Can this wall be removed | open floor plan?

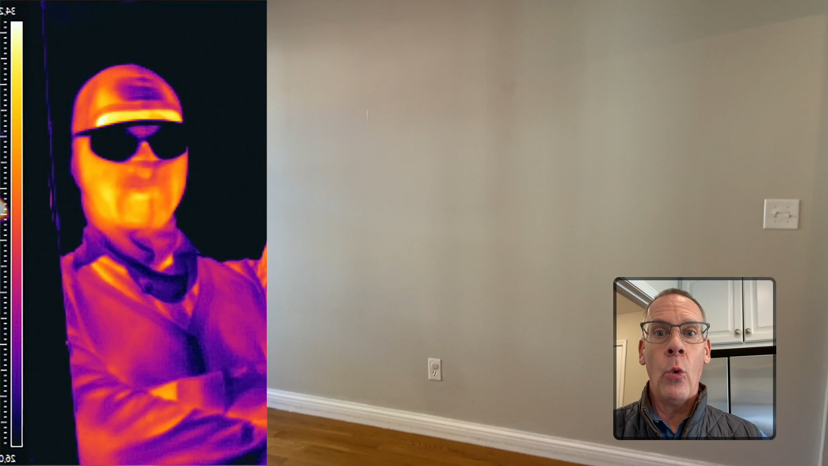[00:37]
Ooh, thanks to the magic of my infrared camera, we can see right into and right through these walls.
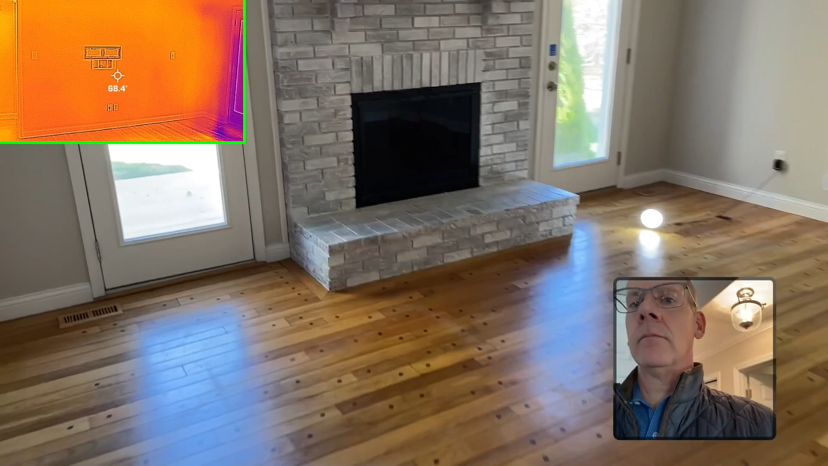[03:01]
Okay, so that was 15 minutes of elapsed time running the hot air and the hot water.
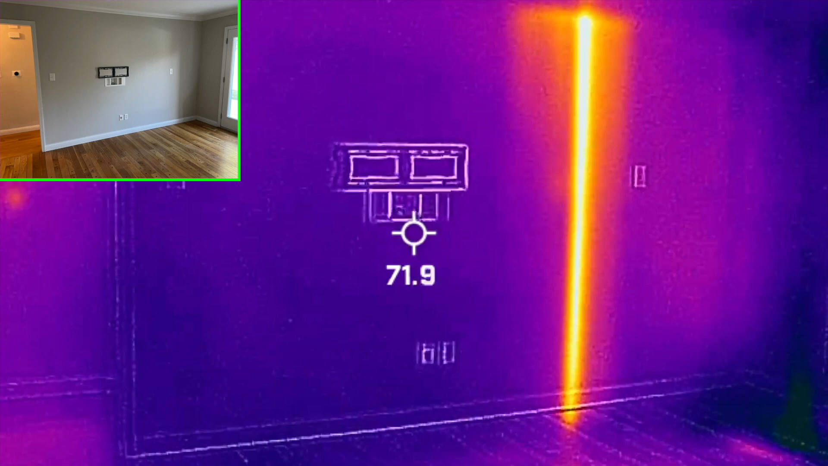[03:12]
And this is an image of an infrared video of the exact same wall that we viewed prior. And it's crystal clear now by locating that bright orange strip just where the plumbing stack comes down from the upstairs bathrooms. The hot water upstairs has heated up the pipes inside the wall,
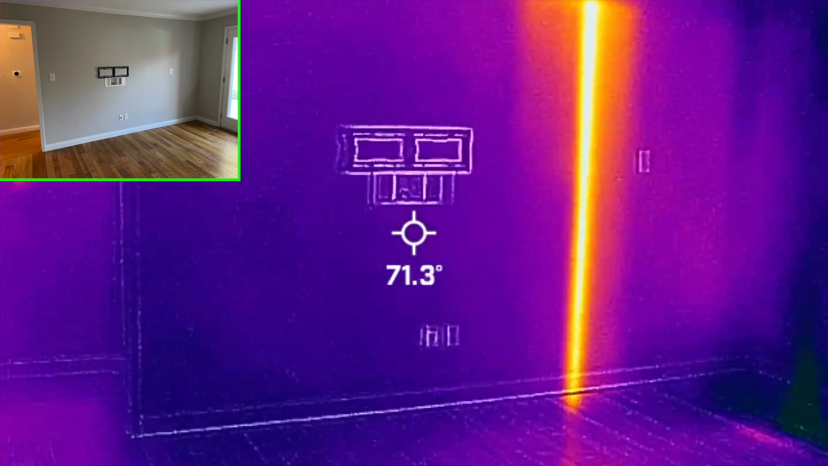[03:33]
which then heated up the surface of the drywall around them.
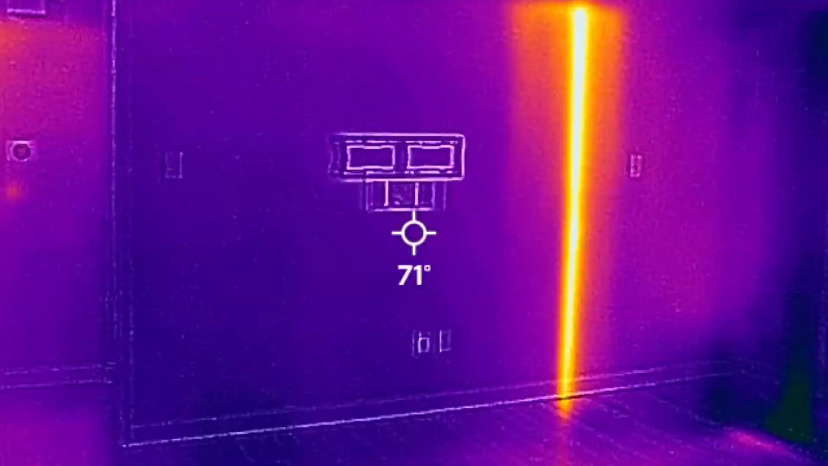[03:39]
Homes have too many walls. Let's talk about removing them.
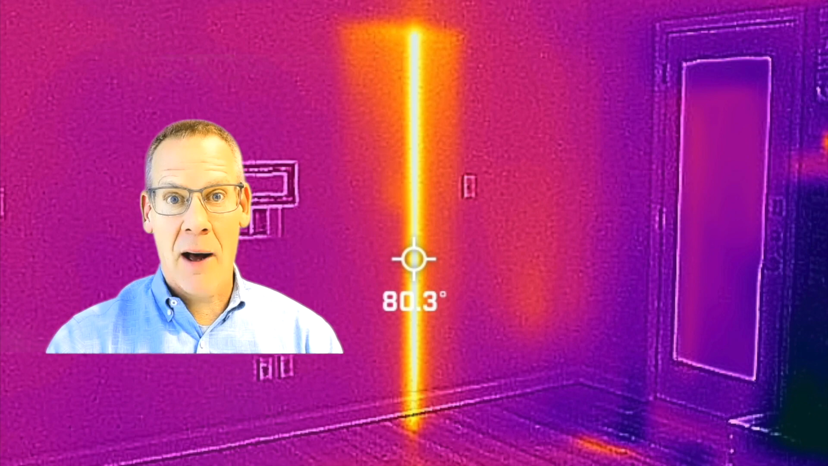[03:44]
As you can imagine, I will not be recommending to my clients and friends that they remove that wall because it could be a huge project.